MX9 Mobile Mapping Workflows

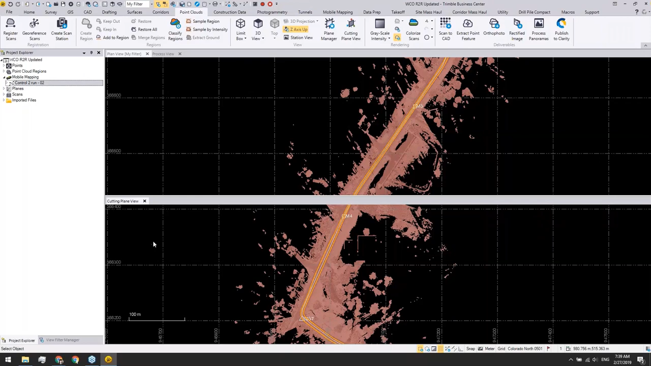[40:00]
I actually added a few more planes sitting on these tie points. So if I now go back to the first station and make sure I have
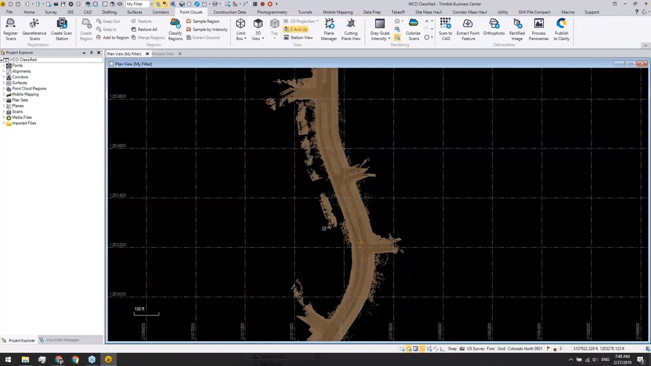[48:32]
So the classification routine that Ray is showing is the same with any other kind of point cloud.
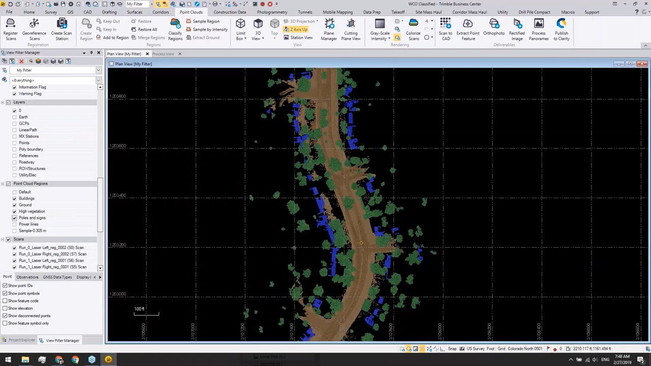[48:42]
You can bring your LAF file in from wherever you got it from and run the same thing. And these other steps that Ray is going to show, same thing. Get your data into TBC and the tools can be used. Yeah, just like Joe is saying, I'm going to show you how to extract some features and also touch a little bit on the corridor
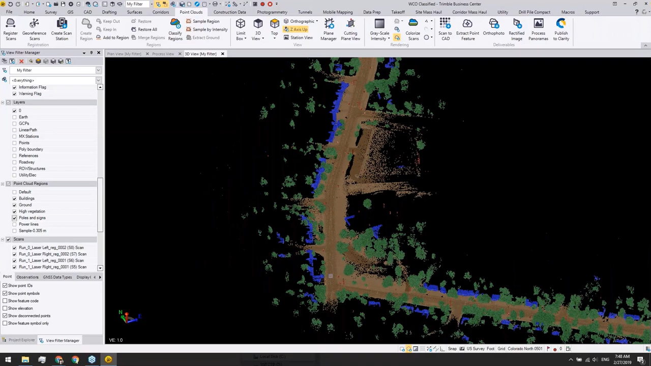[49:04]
kind of workflow and then generate some deliverables so that the point cloud is not just something you can frame and hang on your wall. Instead, you can really extract information from it.
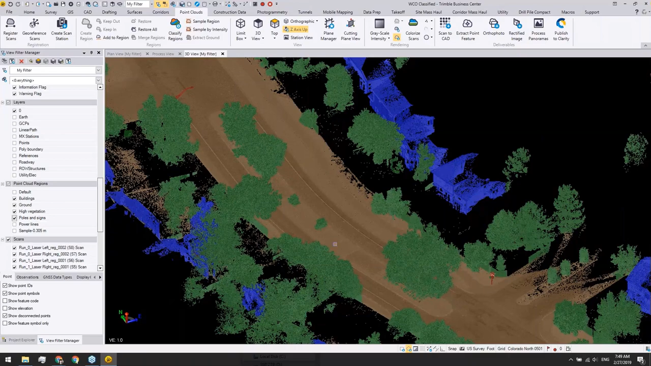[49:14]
So first thing first, here you can see the classified result on this point cloud. We have buildings, we have some trees, we have the ground instead of the very noisy streets nearby.
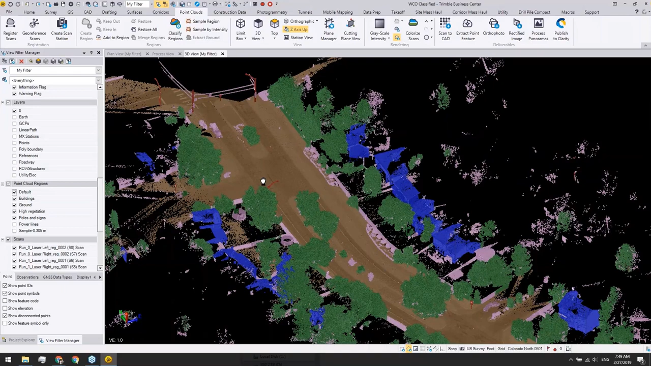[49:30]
And we also have the poles and signs extracted. I am going to start with poles and signs and
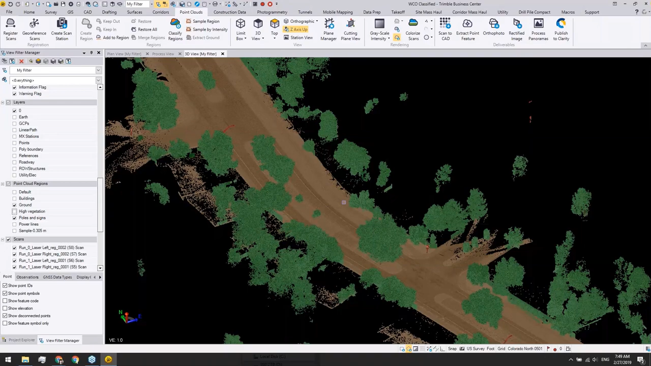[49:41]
show you the point extraction workflow. So here, the first thing I want to do is to just draw a small rectangle area around this. And only show this small area.
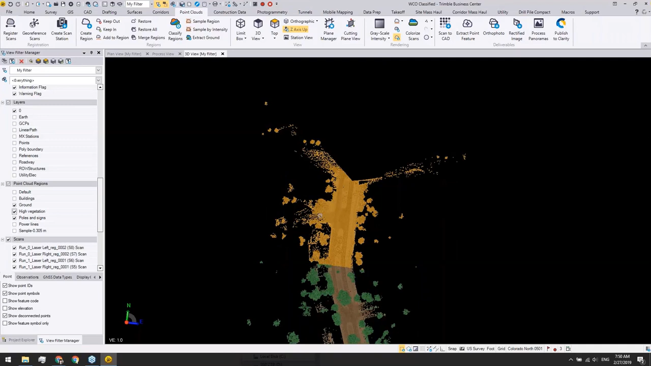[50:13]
OK, and I will just keep this small area in. All right, so now we have a smaller area to work with for this demonstration. The next thing I want to do is to hit extract point feature icon to open the command.
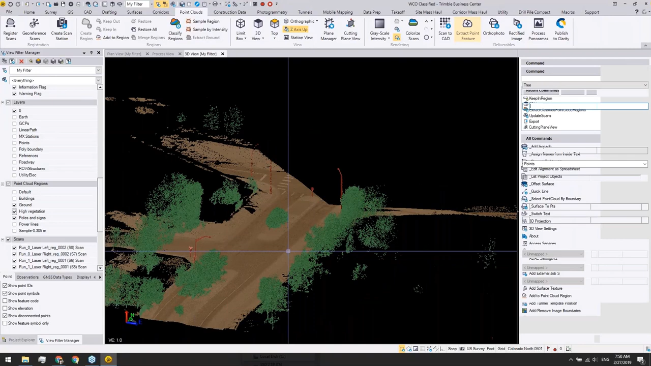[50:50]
I will start with the poles, actually the yeah, the pole extraction type. And if I want to extract this street light,
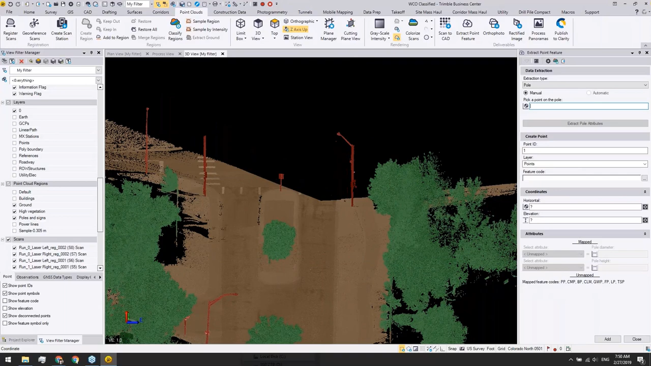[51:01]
I can just quickly click on this point, hit enter and TBC will extract this pole for me. Instead of just having the position of this pole, it will also return the diameter of this pole as well as the height of this pole. Now we got the result. Now we got the result. The position of this pole will be sitting on the ground
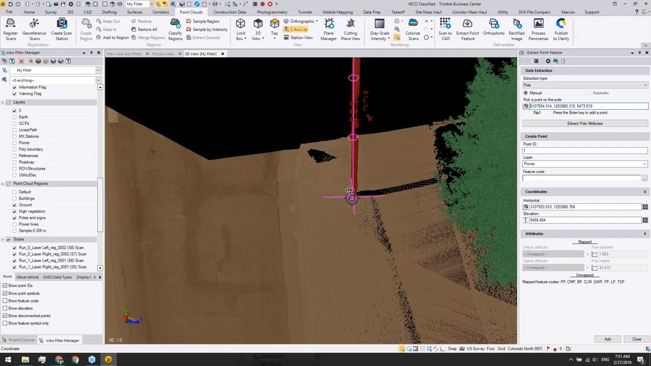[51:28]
at the centroid of this pole structure. And all I need to do is to give it a point ID and put in the proper feature code. In this case, I will put in light pole. And then, as you can see, the coordinate has already been extracted by TBC for me. And the diameter and the height attributes will be mapped automatically with the correct numbers.
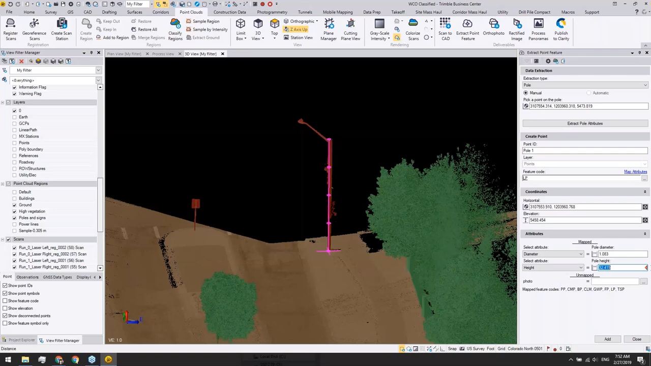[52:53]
Sorry, what's the question again? It's flagging the pole height there. If you hover over that red. Yeah, there you go. Oh, okay. There we go. You're right. Yeah. So we have some defined maximum and minimum values for each pole height.
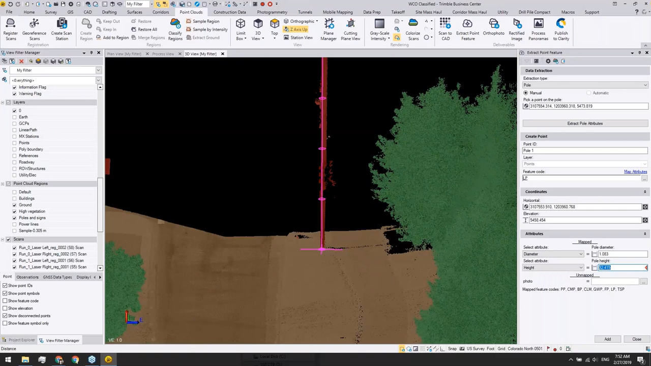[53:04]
But if I here just take a number in, you can see the symbol will also change accordingly.
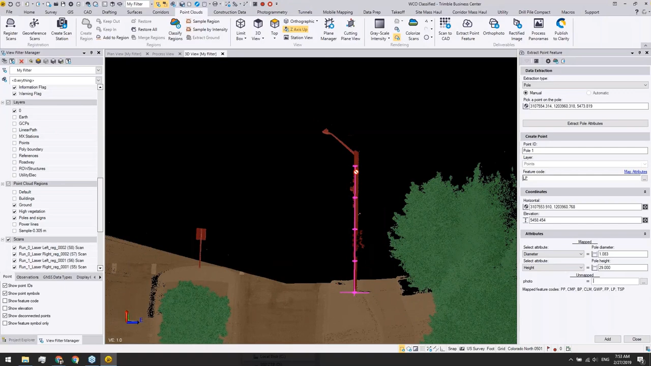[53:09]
And now I should be able to add this pole. Okay.
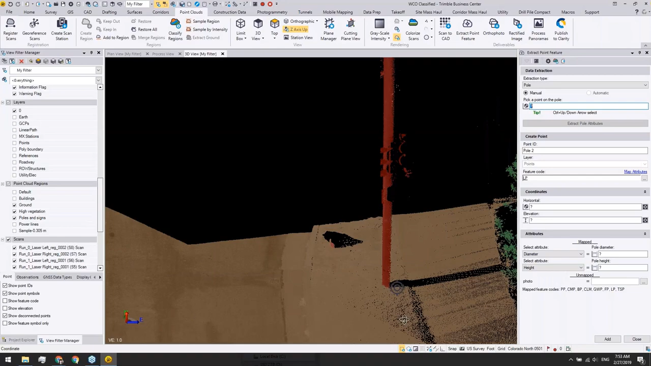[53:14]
Now I see. And that's not a limitation of the software.
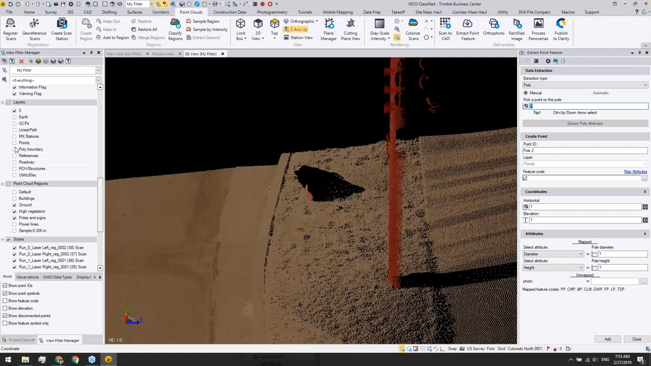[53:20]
That's a restriction that had been placed on the feature attribute code in the feature definition manager.
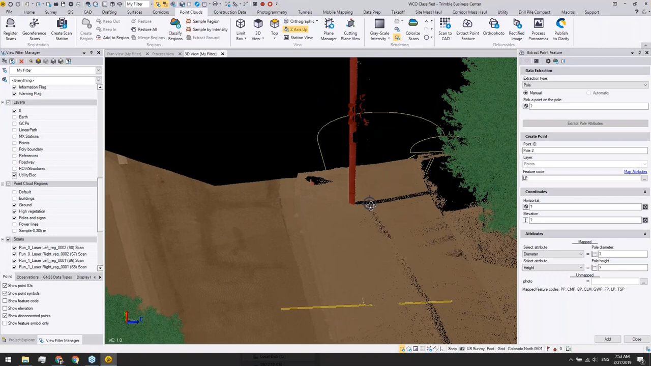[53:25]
So there's not a universal maximum of 30 anywhere in the software.
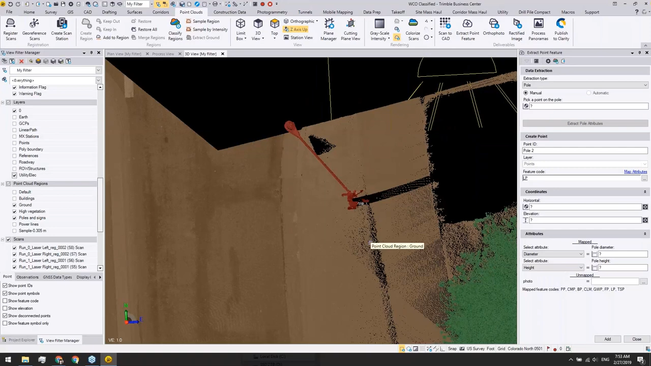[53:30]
That's a user imposed restriction with this feature line. Correct. Yeah.
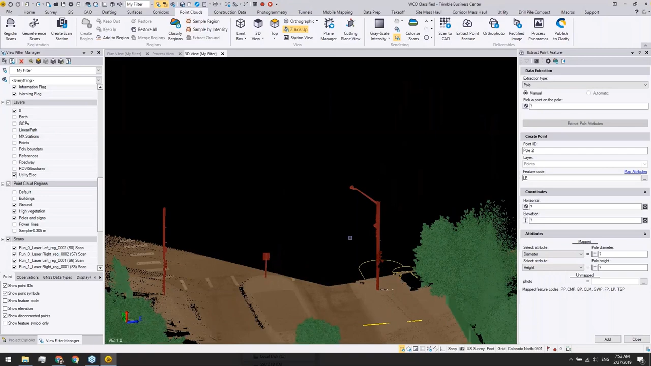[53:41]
So now, as you can see, we have a pole created for the signs. It's pretty much the same idea. I can just choose sign as my extraction type and then pick a point on the sign pole.
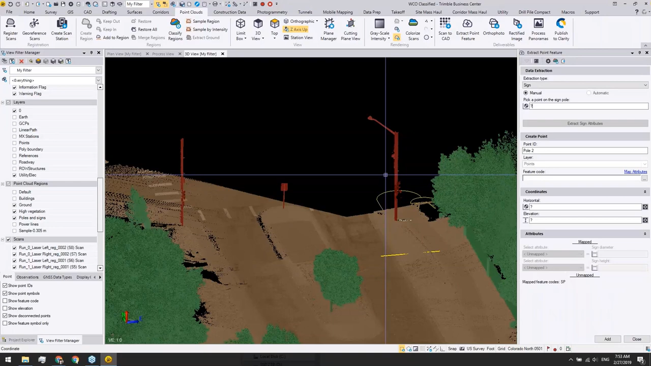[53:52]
I'm not going to continue that same workflow. But also for trees, we have more automatic workflow where I don't need to click on each trunk of the trees. Instead, I can just choose the automatic method and then extract all the trees. By going through this route, TBC will, of course, also get all the coordinates or the positions of the trees,
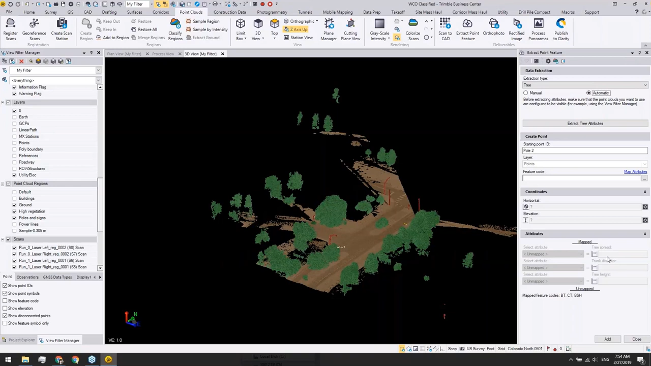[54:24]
and also map out the tree spread, the trunk diameter, and the tree height information accordingly, as long as I choose a proper feature code to start with. So in this case, I will show you the final result if I now restore all.